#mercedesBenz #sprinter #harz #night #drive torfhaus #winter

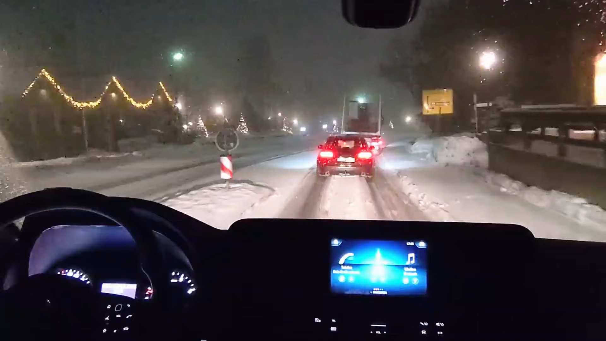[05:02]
Der LKW vor mir gibt auf. Er möchte lieber eine Pause machen.